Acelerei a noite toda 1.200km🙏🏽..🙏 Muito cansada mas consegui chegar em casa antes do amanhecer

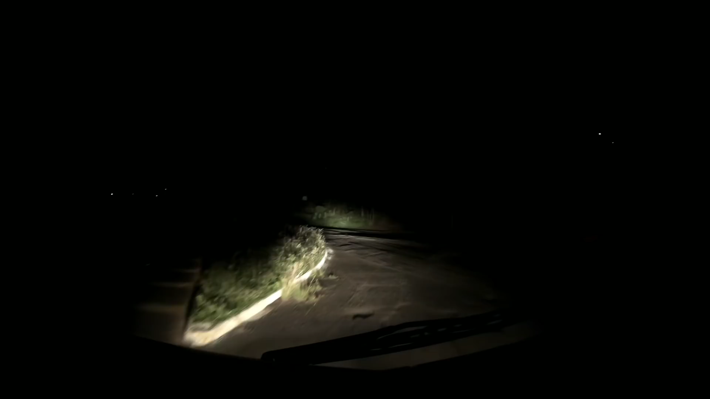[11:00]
Eu vou descer pela essa rua aqui, eu vou lhe dar para lavar o caminhão, né?
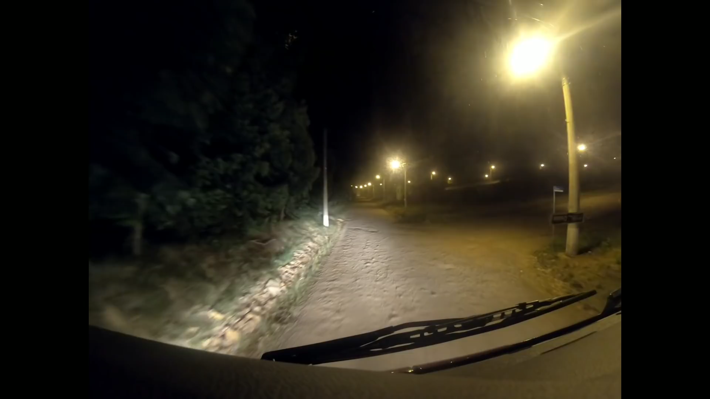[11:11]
Tá doido, olha gente, chuva, chuva, esses dias chuva, meu Deus do céu.
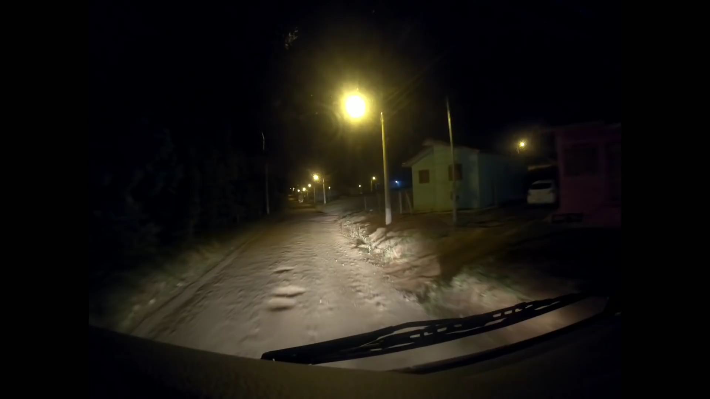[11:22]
Essa rua aqui, quem sabe um dia saia um calçamento, né? O bairro todo é calçado, só essa rua aqui, que é o acesso ao bairro, né?
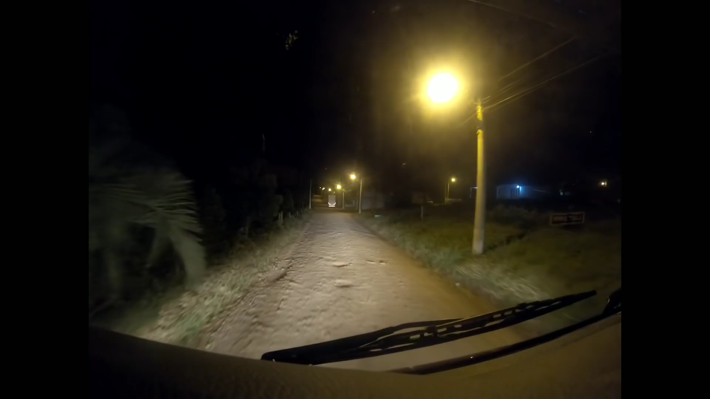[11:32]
Pensa num bairro tranquilo, gente. Pensa numa bênção que é morar aqui. Não vem falar em roubo e nada, sabe? Super tranquilo. Ó, já temos até um motorista morando aqui, olha. Mais um, né? Mais um para a trupe, né? Que nem isso aqui.
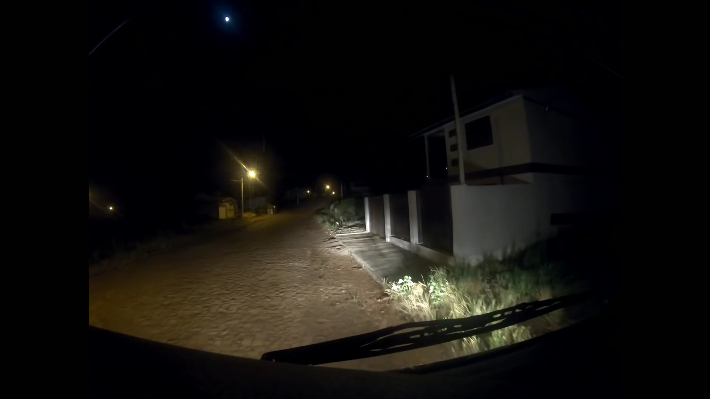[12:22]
Olha aí, ó, a gente do carro da polícia chegando junto comigo, ó. Vou trazer a nossa vizinha. Aqui é uma benção o bairro, né? A viatura passa aqui várias vezes na noite. O bairro tá bem assistido aí.